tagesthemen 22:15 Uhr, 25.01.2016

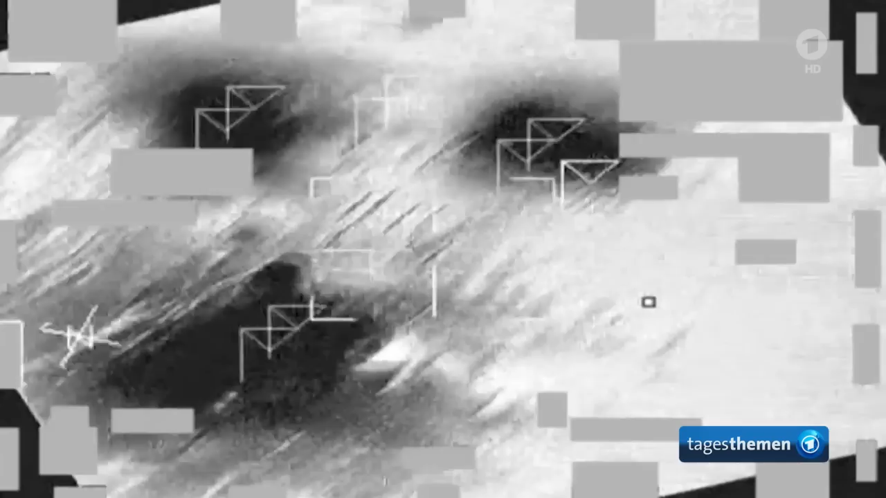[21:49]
seit Russland und die US-geführte Anti-IS-Allianz die Ölinfrastruktur des sogenannten Islamischen Staates bombardieren.